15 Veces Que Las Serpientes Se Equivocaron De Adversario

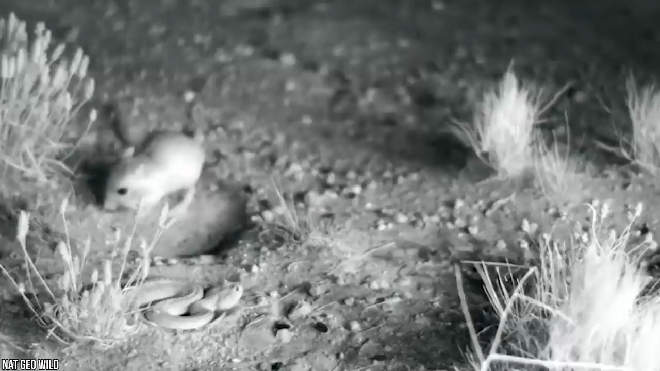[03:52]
En este video, un duelo entre ratas y serpientes se acaba antes de empezar.
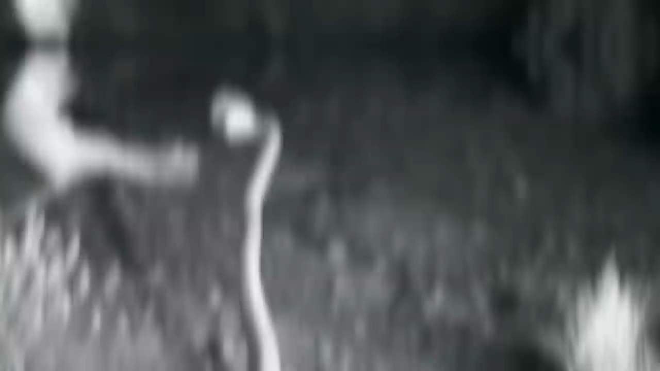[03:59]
No parpadees o te perderás el momento en que esta rata salta en el aire y patea a esta serpiente mientras intenta golpearla.
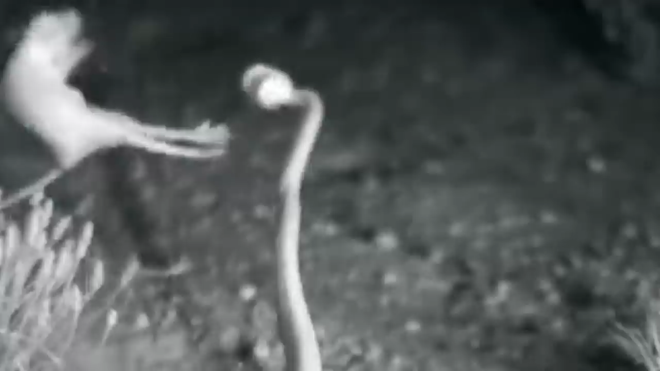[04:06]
Las ratas son probablemente una de las opciones de comida favoritas de las serpientes, así que imagina mi sorpresa al ver este video.
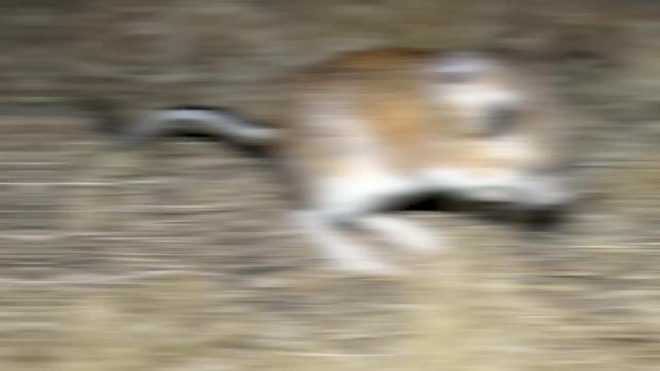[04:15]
Pero esta no es una rata cualquiera, se trata de una rata canguro y son conocidas por este tipo de cosas.
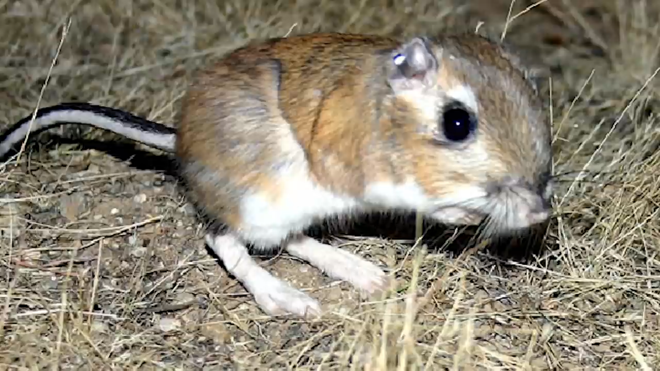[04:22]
Estas ratas Kung Fu frustran 4 de cada
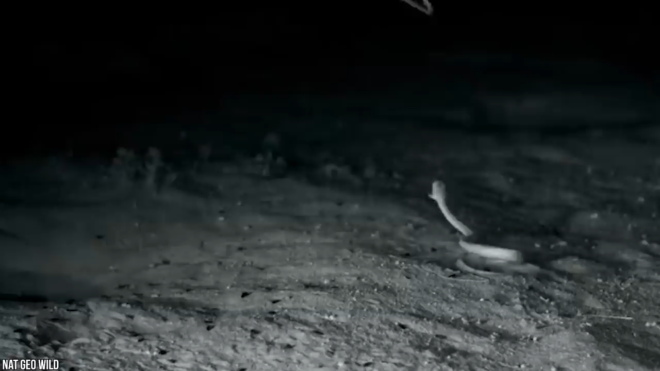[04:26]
5 ataques de serpiente con sus movimientos de Kung Fu y sus rápidos reflejos.